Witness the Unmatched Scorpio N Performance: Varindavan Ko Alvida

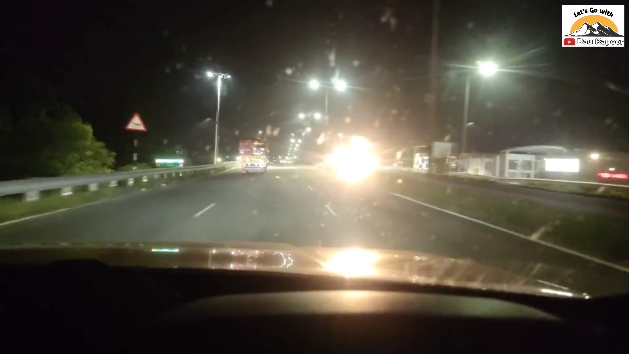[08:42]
11.2 की एवरेज दे रही गाड़ी पर शीशा हो गया खराब पूरा यार आगे ये करना पड़ेगा मुझे साफ
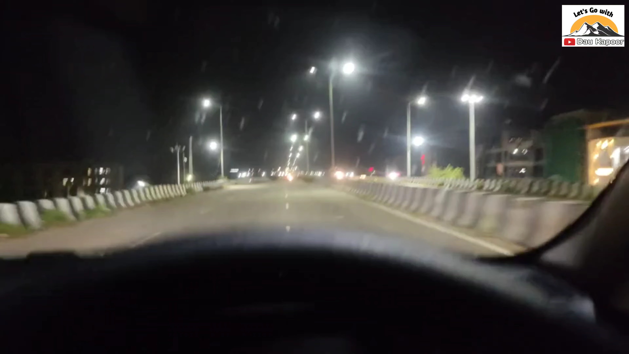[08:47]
आगे कहीं अच्छी सी जगह देख के ना चाय चुपी भी पी लेंगे घर वालों को पिला देंगे ट्रैफिक देखो यार कितना ज्यादा इस टाइम